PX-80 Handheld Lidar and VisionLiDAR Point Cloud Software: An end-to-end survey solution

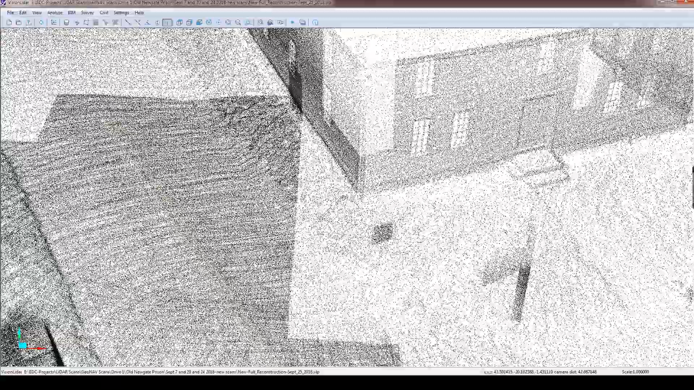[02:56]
and or tavern and let it populate it
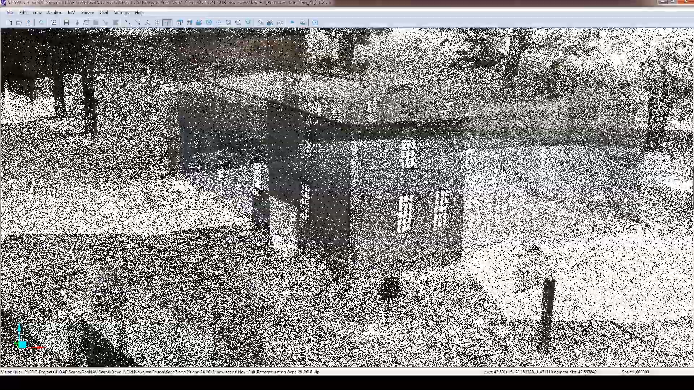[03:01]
almost looks photogenic photographic but because we can see through the point cloud again it becomes a little fuzzy.
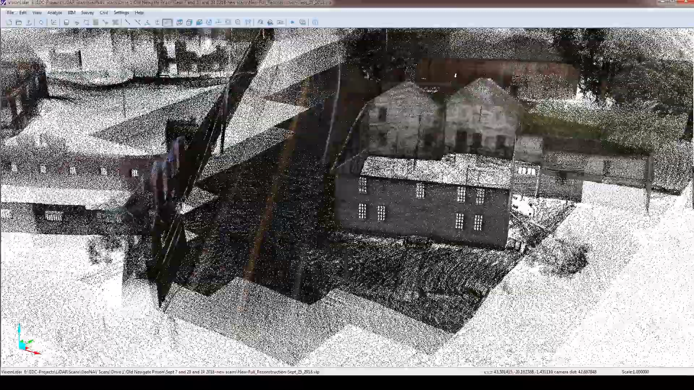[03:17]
So there are times when I use a hundred percent transparency and definitely times where I don't
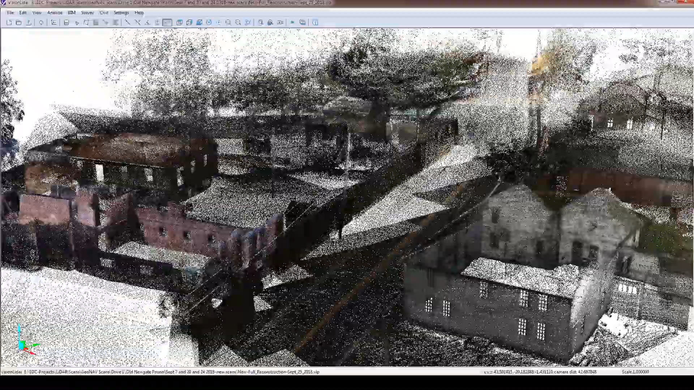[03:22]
use it and
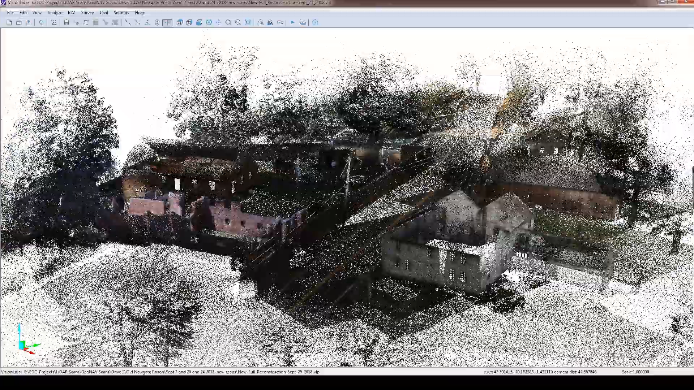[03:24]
again it just becomes part of the experience of what you're trying to show and the best way to do it.
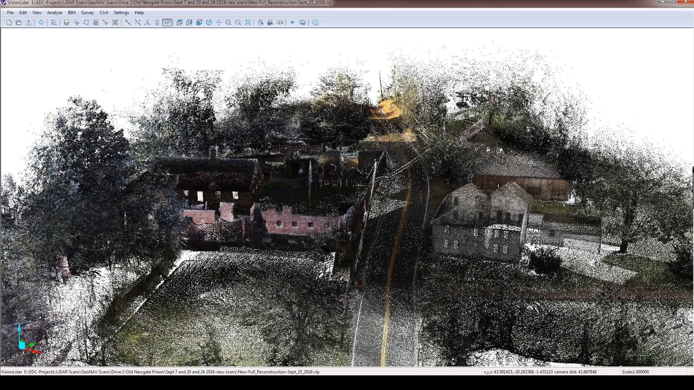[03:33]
But as we let this populate you can see the barn off to the right the road to the north of the screen the top of the screen
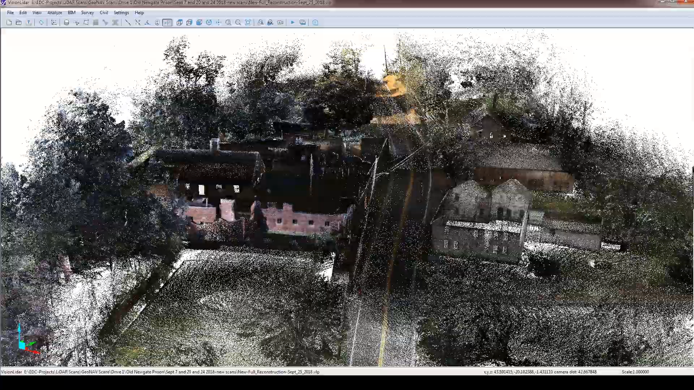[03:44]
and so there's definitely a time and a place to use a hundred percent
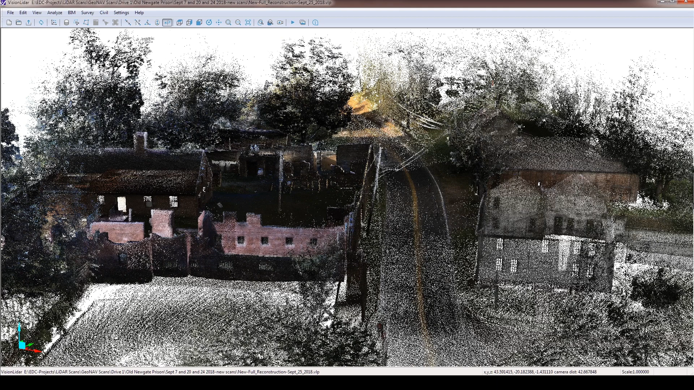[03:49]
transparency but for the most part I use
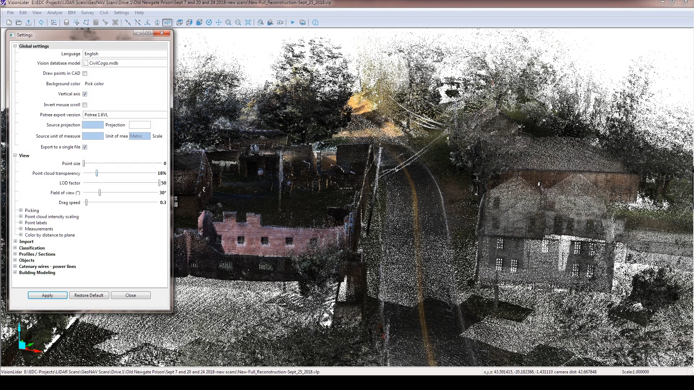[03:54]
it sparingly but I do use it.
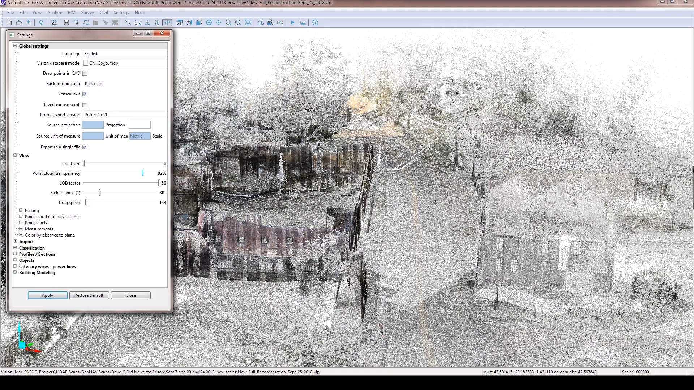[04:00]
It takes a little while to learn and get used to but as you can see
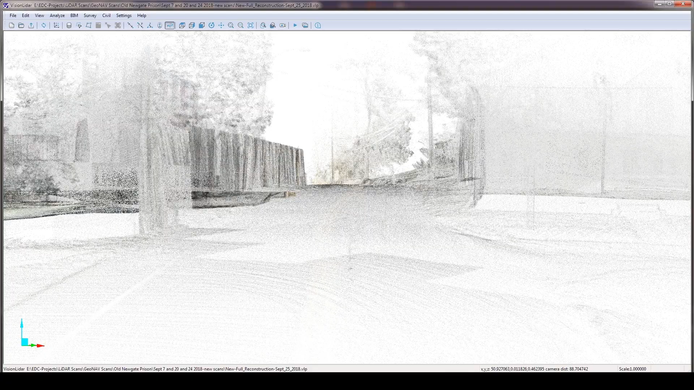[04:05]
here once you get a handle on it you really can create a lot of different scenes and capture capabilities of what you're trying to illustrate for your client. This is a historic site.
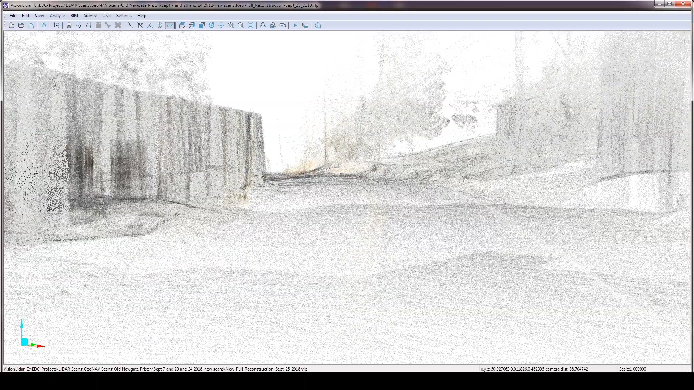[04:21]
It's a Revolutionary War copper mine and prison in East Granby Connecticut.
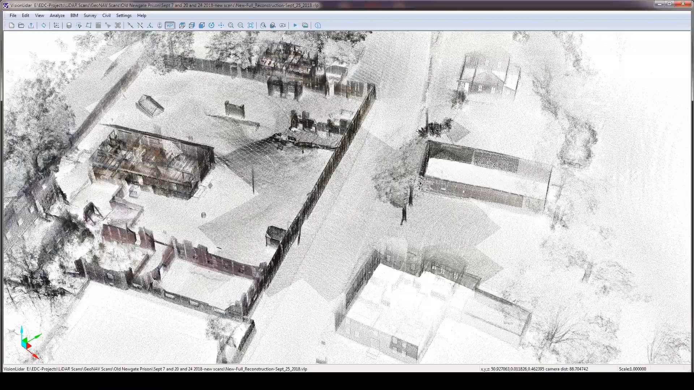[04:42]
So here I'm scanning out the prison there is enclosed in the walls.
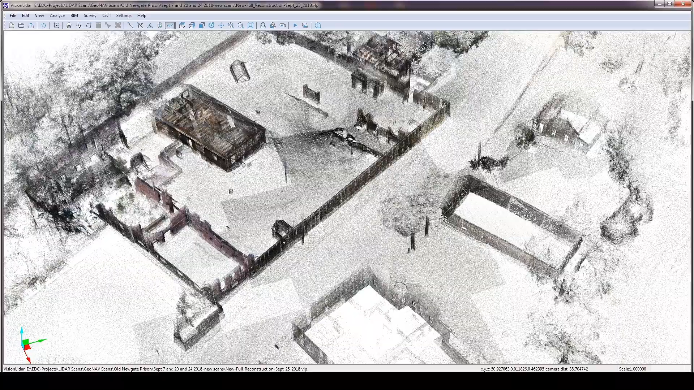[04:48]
The large building in the middle is now used for presentations
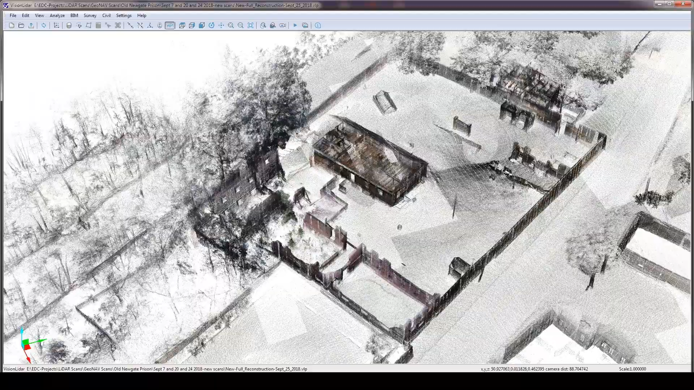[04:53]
and cells or historic cells are down below. The ruins there are on the left and it's just an amazing site.
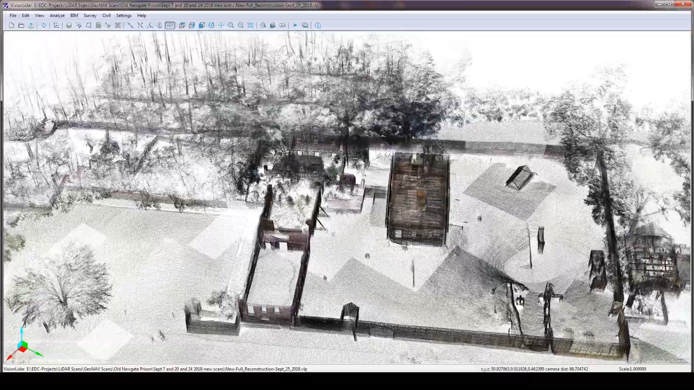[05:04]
It was a great opportunity for me to to not only learn how to use the scanner but how to register
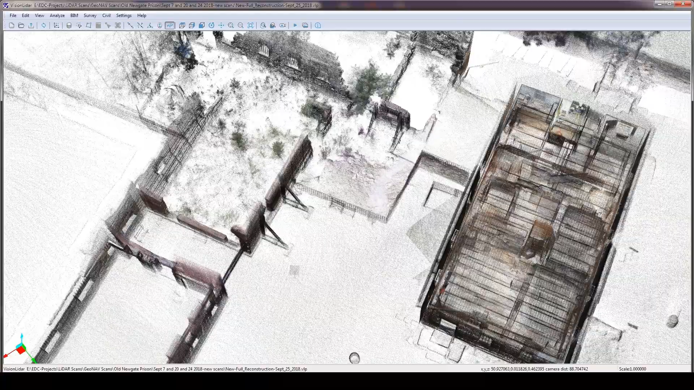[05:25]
So we can rotate it from plan view to cross sections.
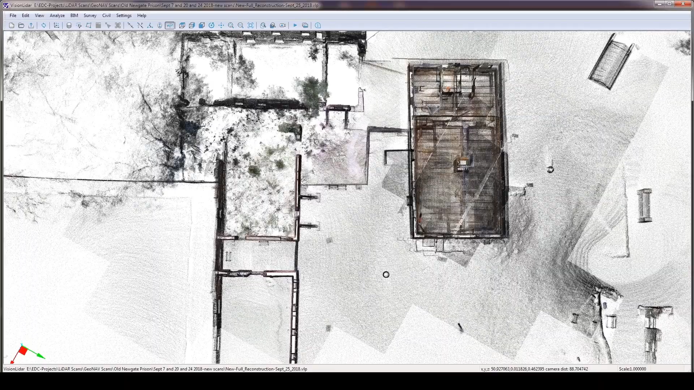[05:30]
You saw it as if we were walking down the road a second earlier and what we're going to do is just walk through a series of steps that I use to show clients
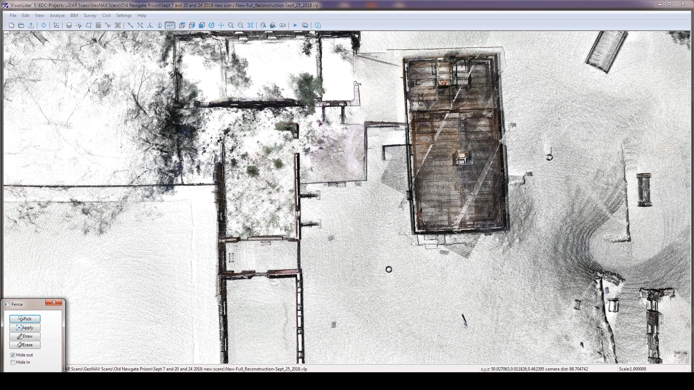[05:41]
and prospective clients and consultants things that I can do with the software based on the capture that's created that
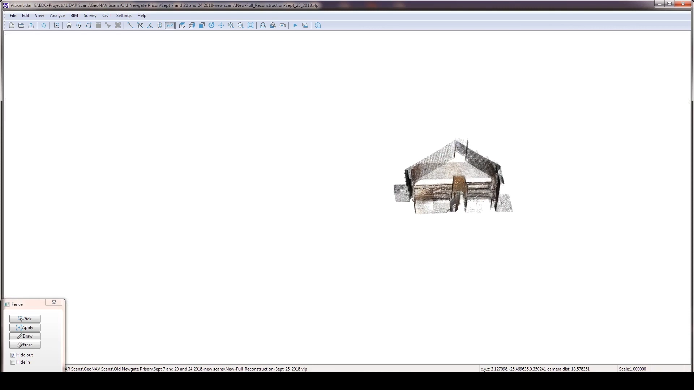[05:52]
otherwise would take a long time to create. So for instance, here's a section of the building there with the fireplace on the second floor,
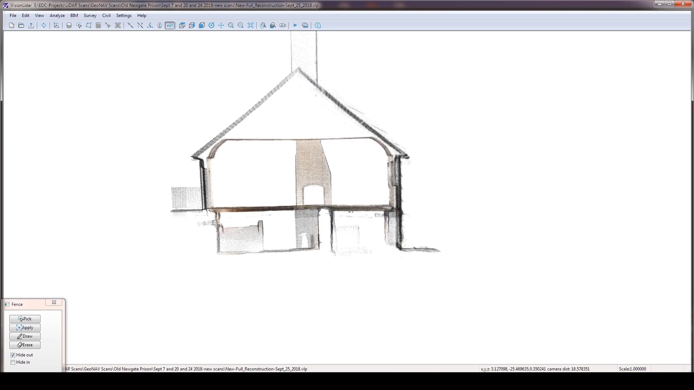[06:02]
the main floor with the holding cells down below.
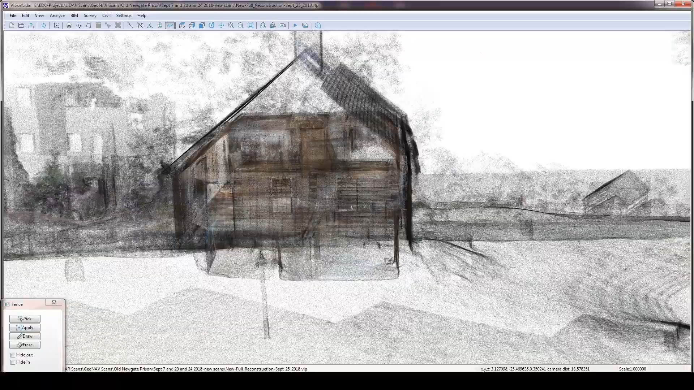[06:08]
You can see the flagpole. You can see the the trash barrels there.
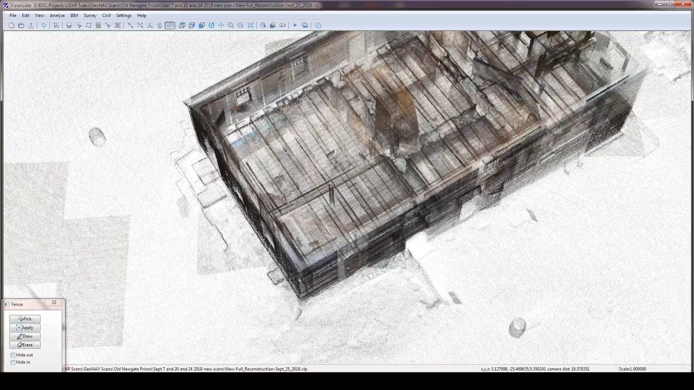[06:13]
Now, if I were to change the intensity, the stone walls would pop a little bit more.
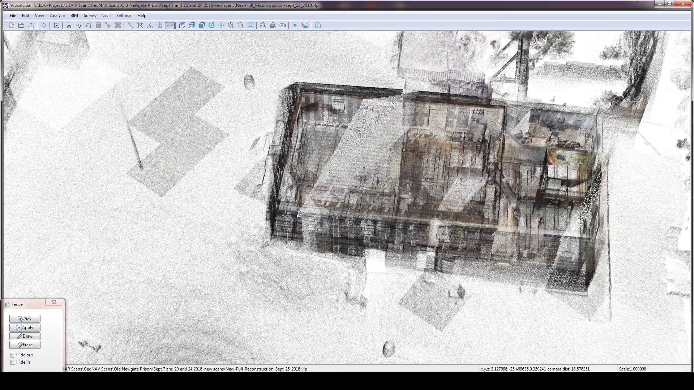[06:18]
But in color mode, then the building would be too dark to visualize. However, the rafters that you're seeing are what was exposed from within the building.
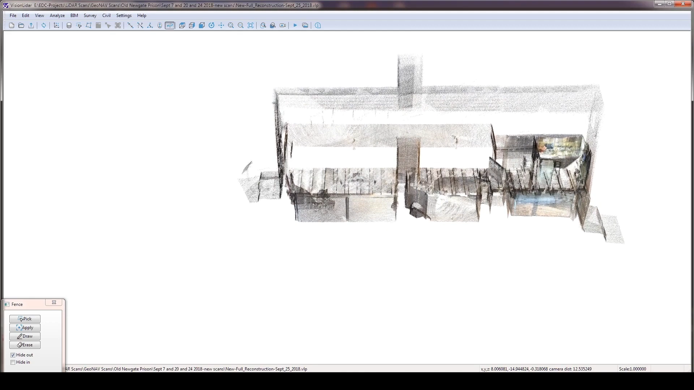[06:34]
So what's really unique with point clouds is you can see through them.
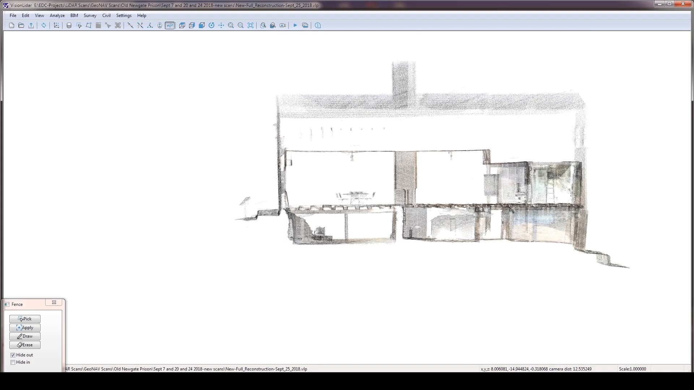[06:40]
So depending on what you're trying to present and illustrate, you have to remove
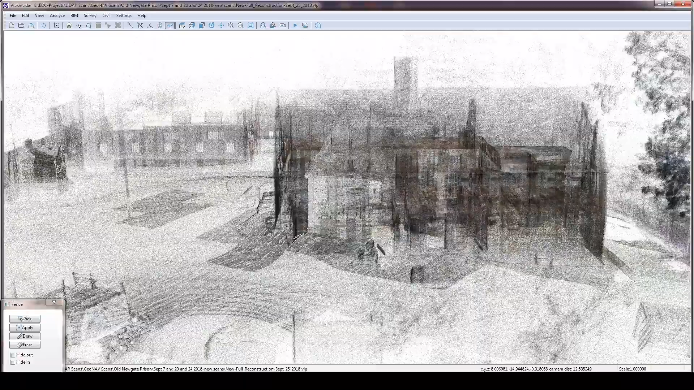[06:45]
or selectively highlight specific areas
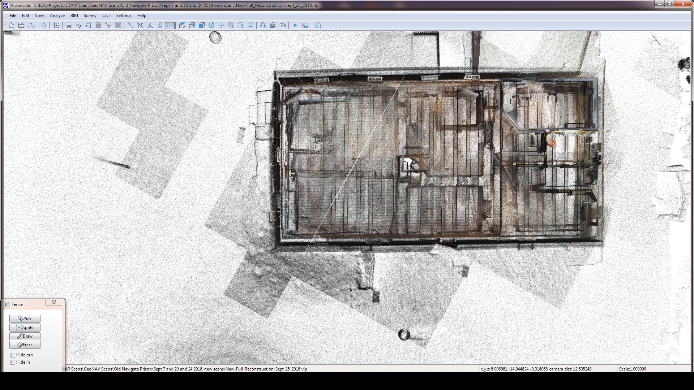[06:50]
so that you can see the object and not look through the object or look through the background all the way through to the foreground. And here what I'm doing is cutting through the outside walls of the building,
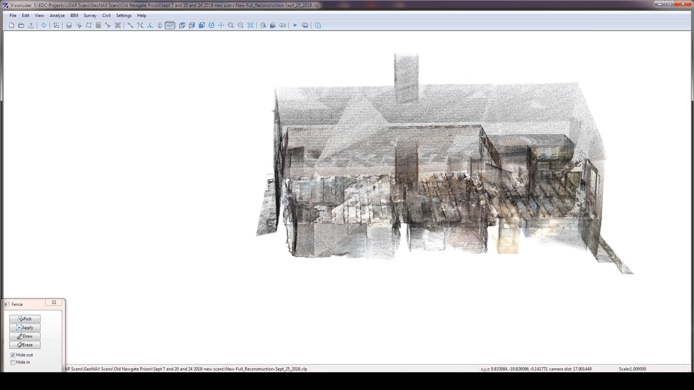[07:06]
removing the rest of the landscape and
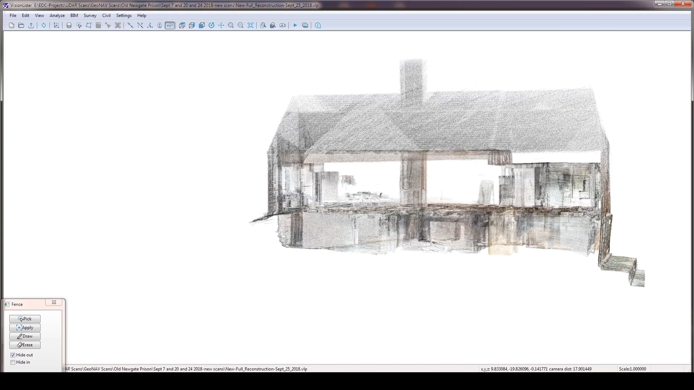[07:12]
capturing the internal structure of the of the building.
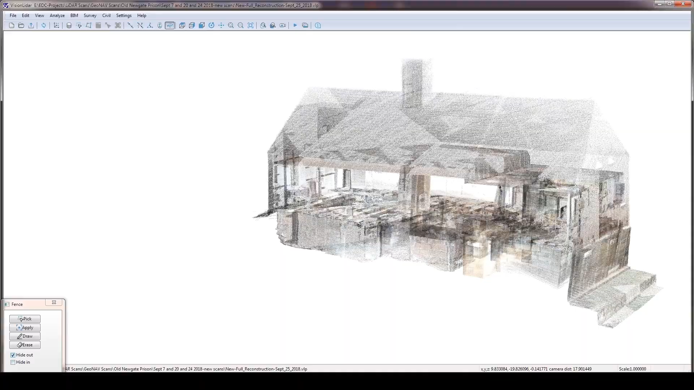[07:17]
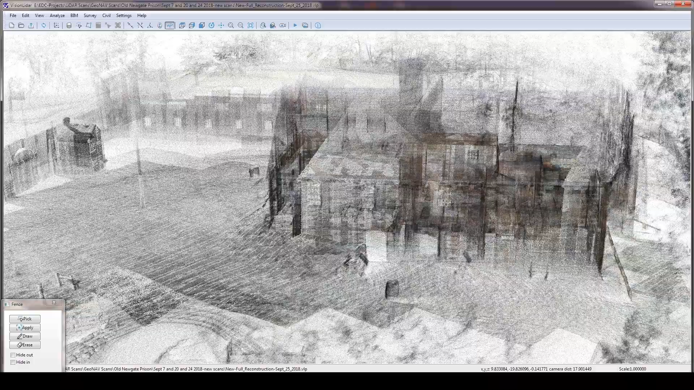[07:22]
So the trees here that you're looking through are on the outside wall of the wall of the prison. And as I said earlier,